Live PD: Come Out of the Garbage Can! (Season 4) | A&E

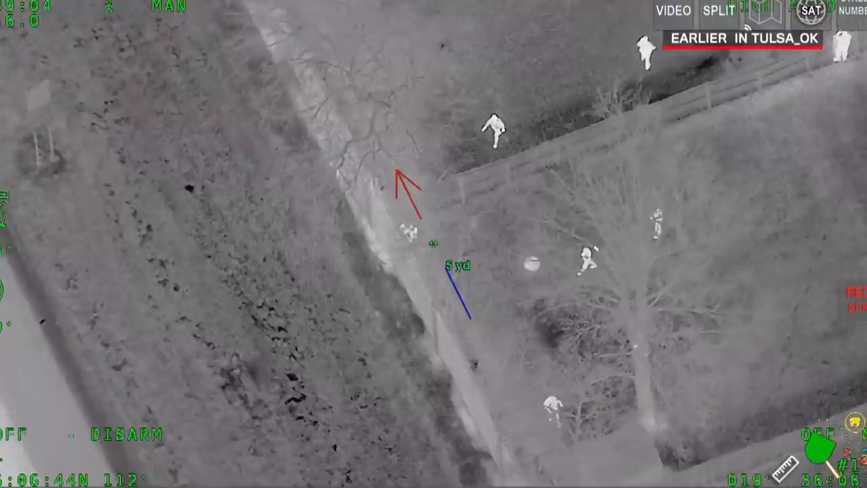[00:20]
That's got to be him right there. Yeah, you're walking up on him now.
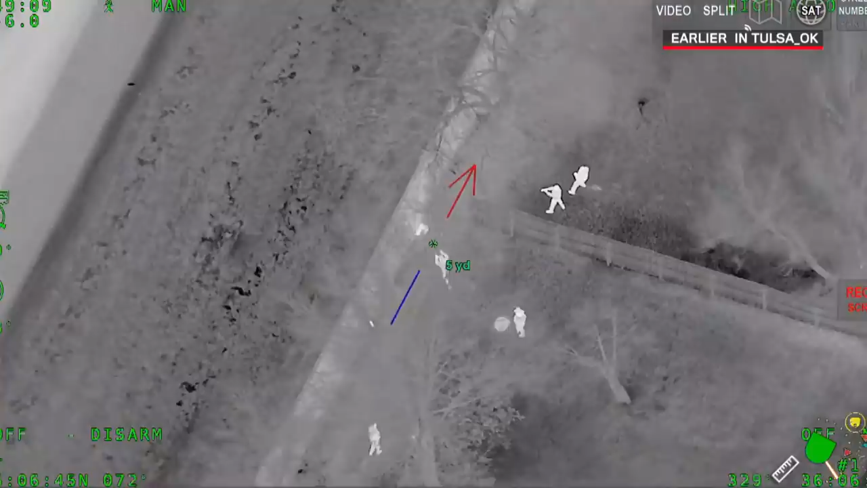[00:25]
All right, he's going out to 169 now.
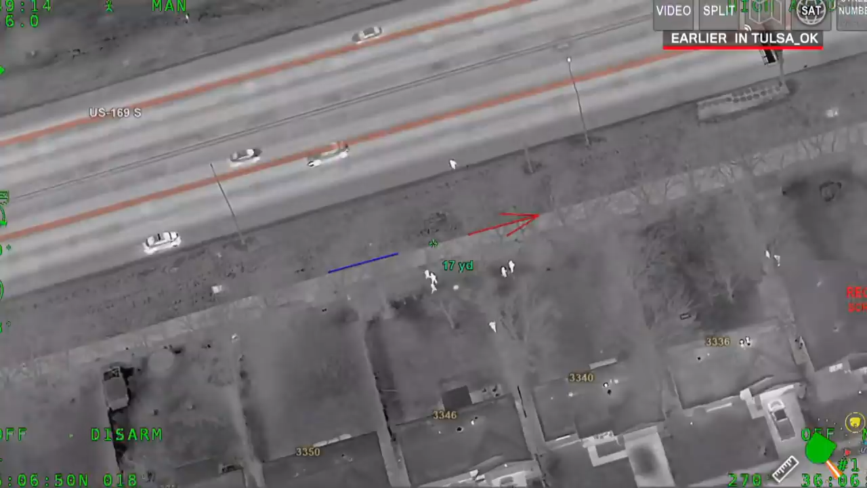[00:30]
He's getting ready to try to cross 169. He's running. Running eastbound.
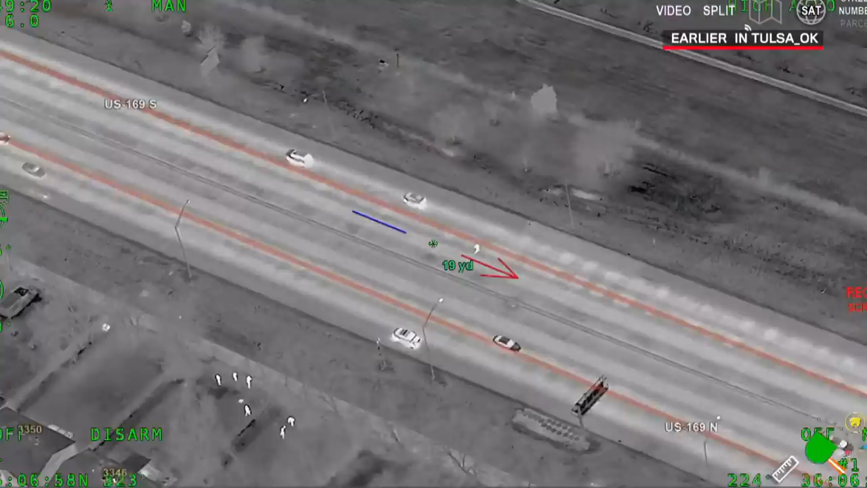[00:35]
He just crossed over the northbound length. He's made it across.
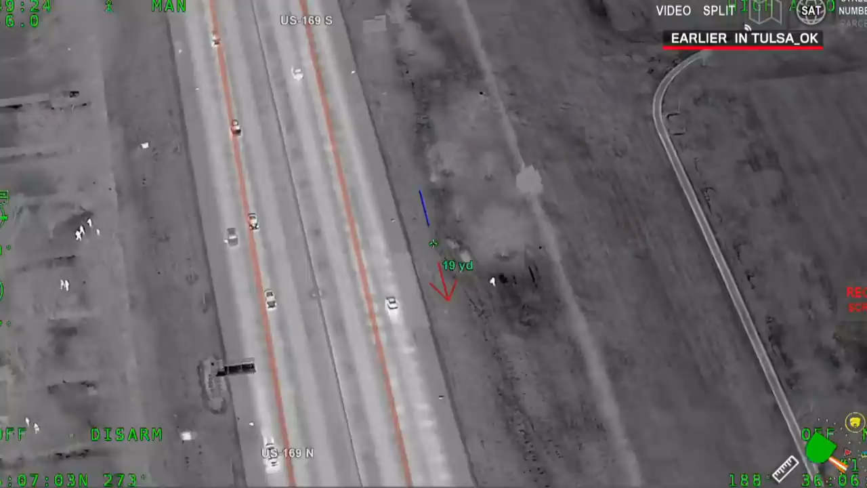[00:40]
So we had him logged down to a backyard, but he went underneath a retaining wall at a highway. And he ran across the highway.
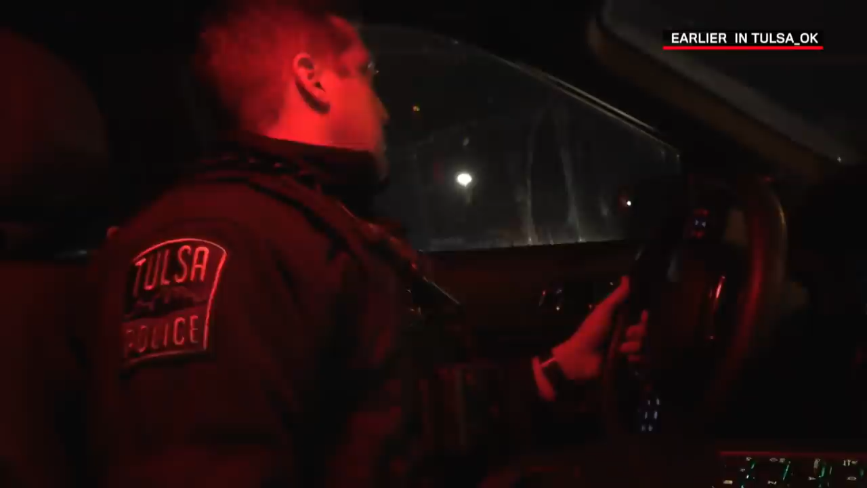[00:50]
So now we're back on the way to the other side. We can't have through it for it. We find anything but traffic on him yet. I'm almost 97.
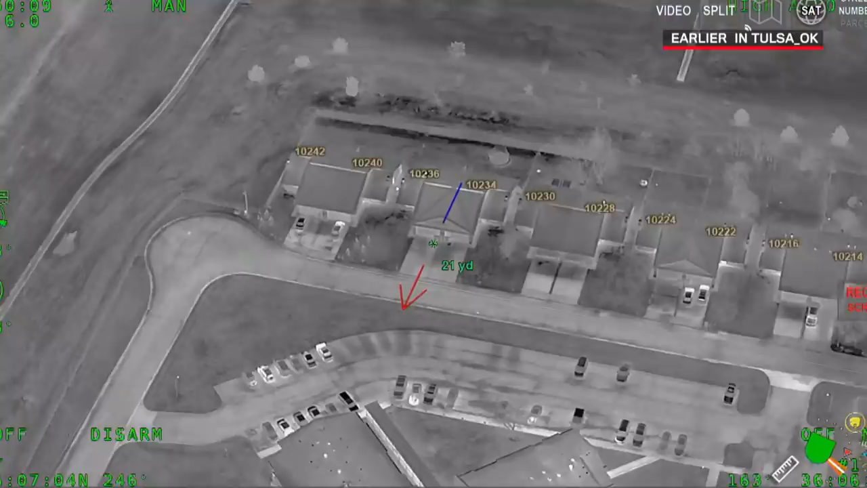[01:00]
All right, he's running northbound now. He's getting ready to come out on the street.
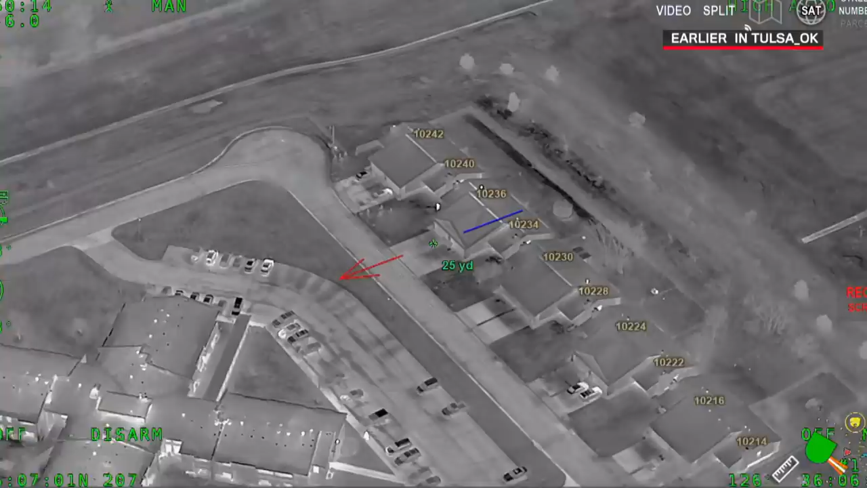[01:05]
Got to be in here still, right?
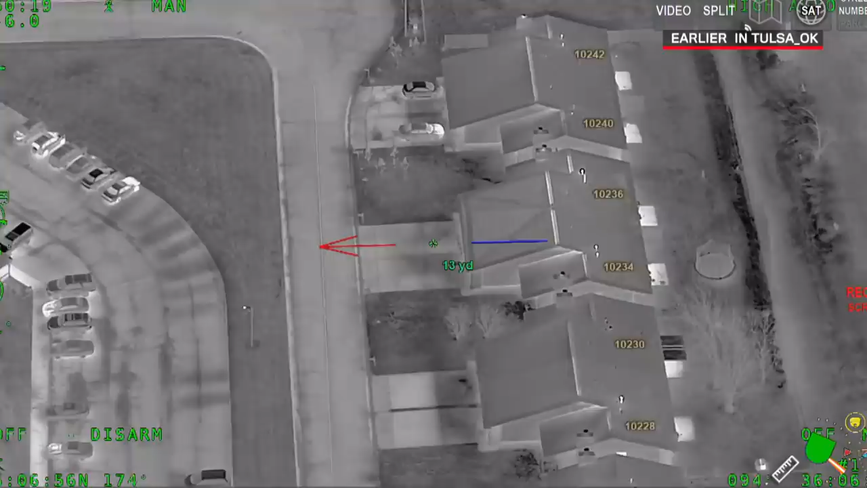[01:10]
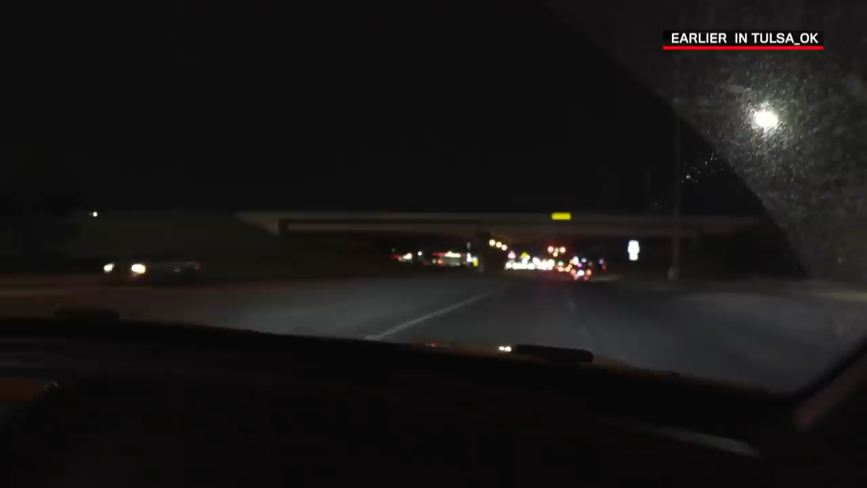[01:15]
All right, get him there. It looks like the trash cans in front of 3236.
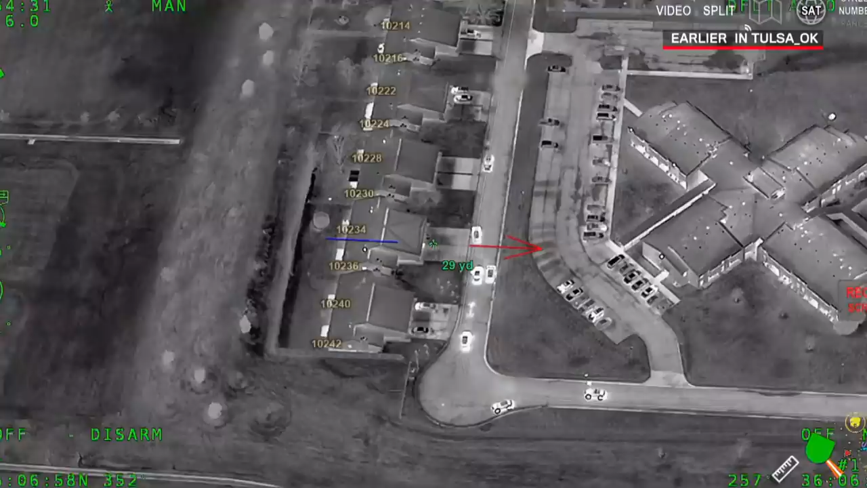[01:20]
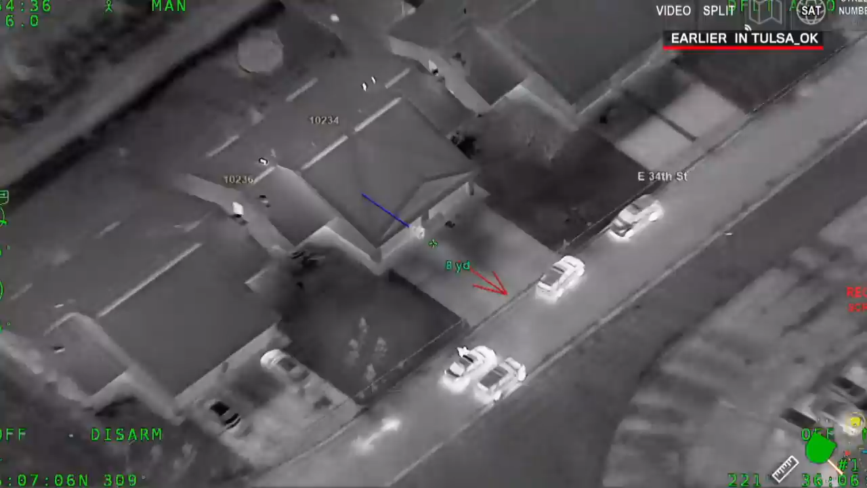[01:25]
The one that is furthest east is hotter than all the other ones.
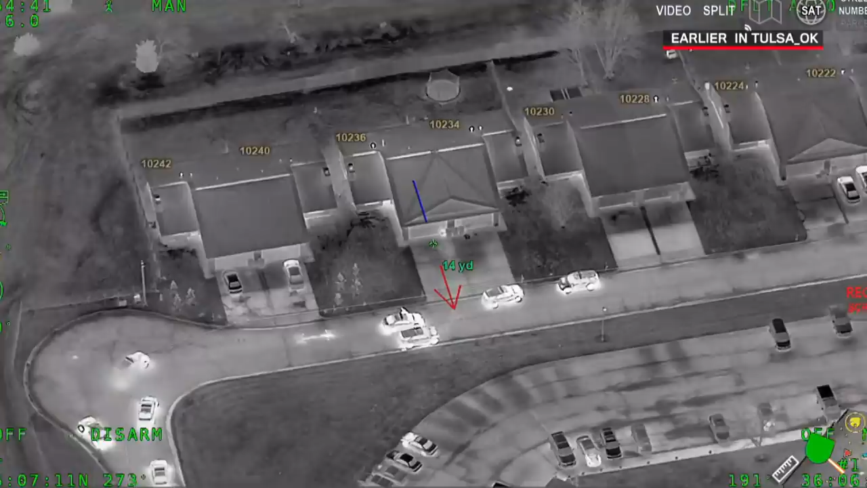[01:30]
And it looks like it's getting hotter as we go. So he may have jumped in that trash can there.
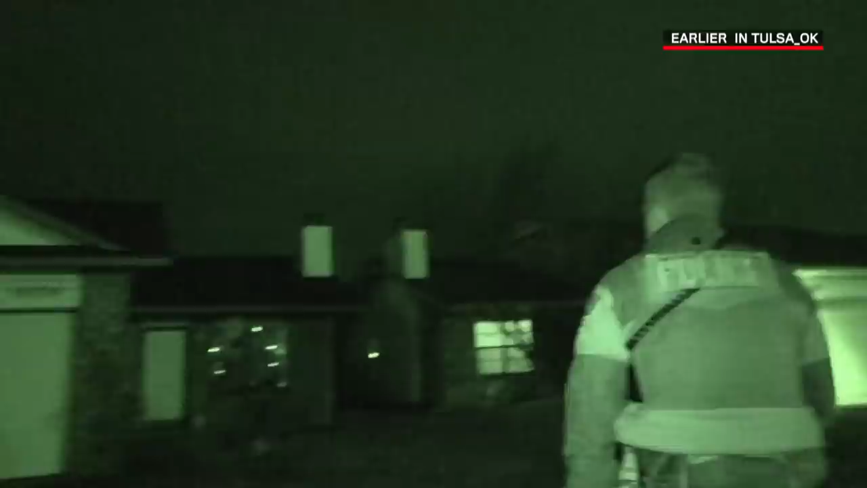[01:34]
All right, get him there.
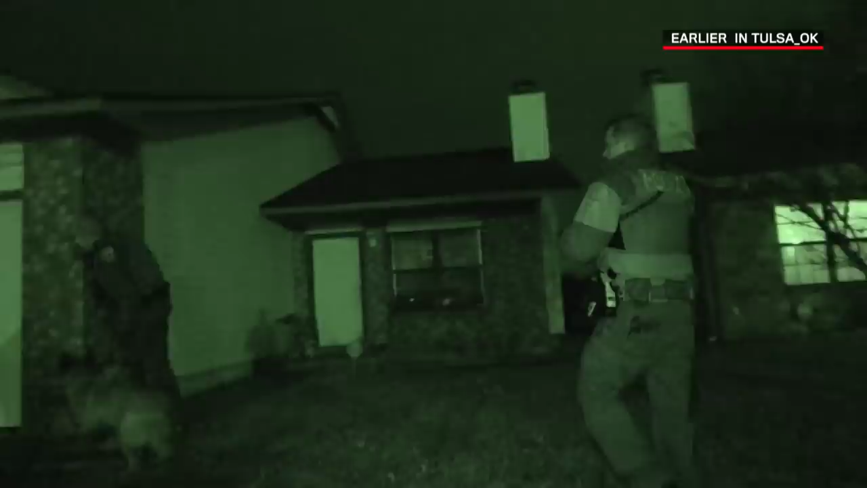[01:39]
Uh, furthest east. So, Dave, it's the one on the fur, the fur, the one.
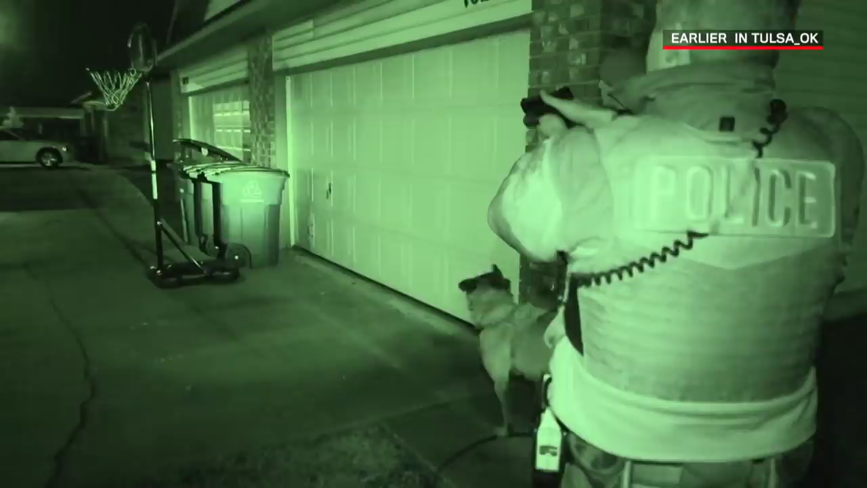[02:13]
Get your hands up. Let me see both hands. We're rolling out. Get out of the, get out right now. Get out and walk towards me.
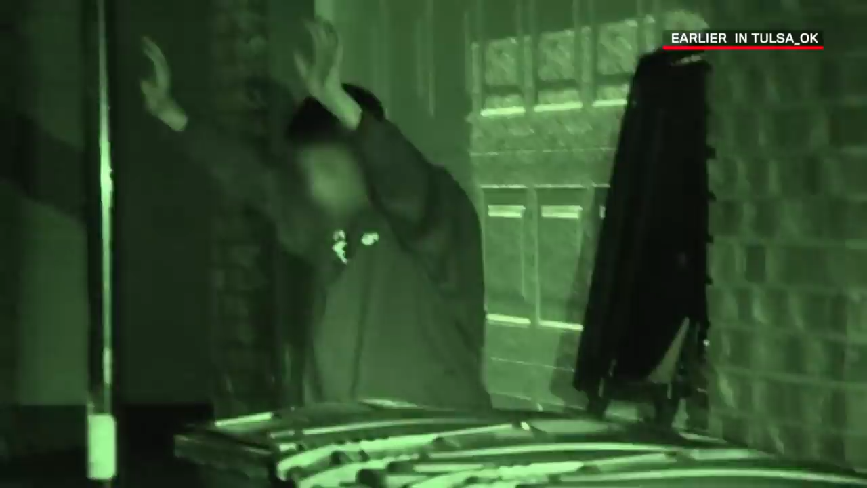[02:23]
Get out. Get out. Get out. Hold traffic, we're taking him to custody.